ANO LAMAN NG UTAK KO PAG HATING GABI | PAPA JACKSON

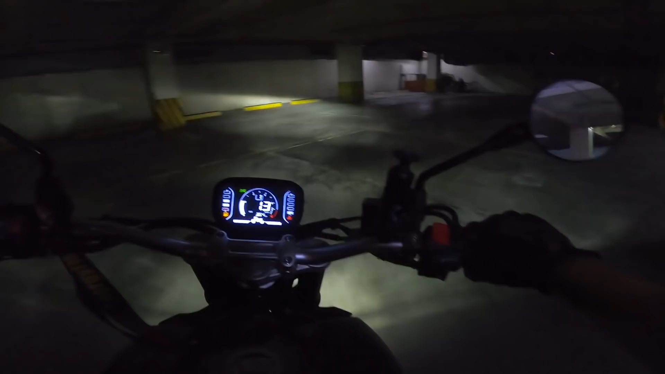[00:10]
Oras na para umuwi. Nakabanya ako umuwi dahil umuulan, ang lakas ng ulan kanina.
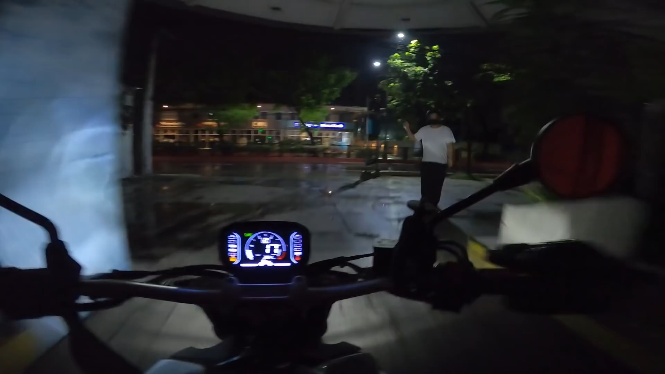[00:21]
Nangyay paps, ayan, basang-basa yung daan oh. Uy, baha.
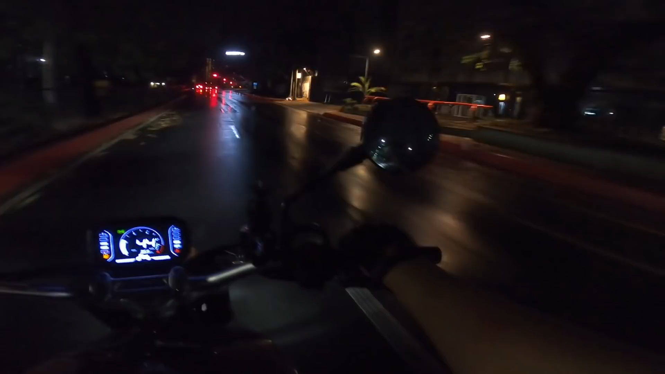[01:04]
Wow. Hoy, sa mga nagmamaneho ng uulan ha, ingat-ingat sa inyong pagdadrive ha.
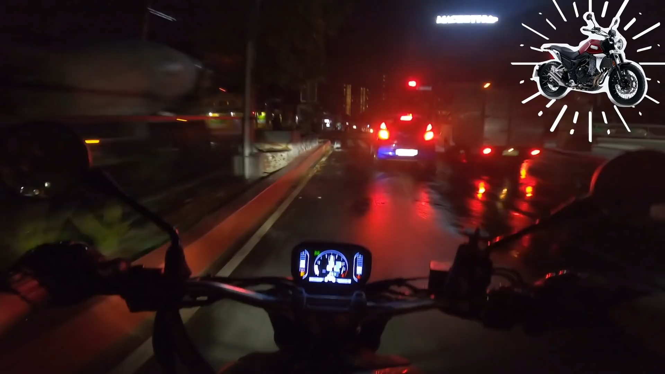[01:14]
Iba ang galawan ng preno pag basa ang kalsada. Iba ang galawan ng preno pag tuyo. Yahoo! Ingat tayo ha. Oo. So, medyo tuyo na rito. Hello and good morning! Wow! Magandang umaga! Mula sa motor na basa. Iwasan natin yung mga basa. Ay! Sapatos ko puti. Ano ba yan?
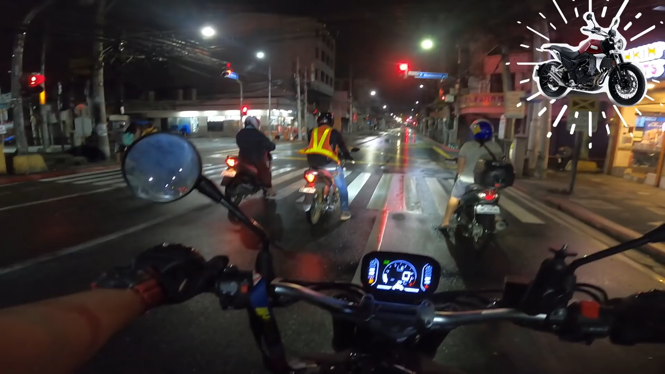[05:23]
Ang ginaw. Uy, Dunkin' Donut, oh. Parang tinatawag ako, ah. Ayoko. Yan. Nag-green na. Tara na. Tara na, tara na, tara na.
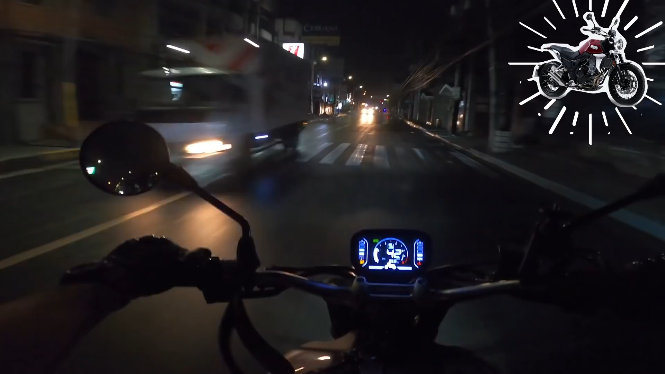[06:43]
Ala, dami yung basa-basang daan. Nakakalungkot, no? Baka bukas. Ano na ako? Tawag na ito, magkukotche na ako araw-araw dahil tag-ulan na. Paano yan? Oh. Oh.
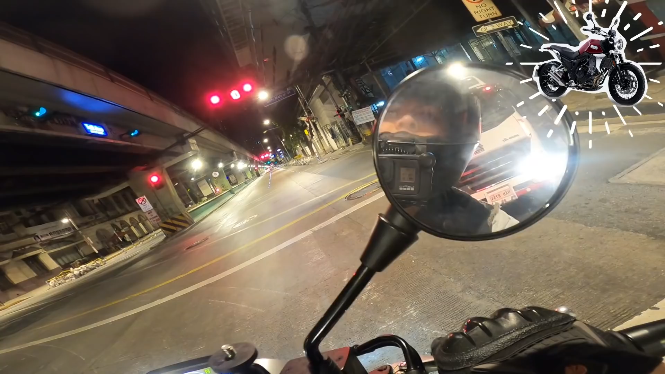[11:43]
Sabi ng GoPro ko 18 minutes. Wow! Parang ganun din pag nimakati ako. Oops! Inabot pa na yung stoplight. Yun lang. Parang lang talaga mga stoplights dito sa Along Taft, no? Lapit na sa bahay. Oo. Sibling upload lang to, ha? Oo. At salamat na nanonood kayo ng mga paganto-ganto ko. Simpleng kwentuhan lang.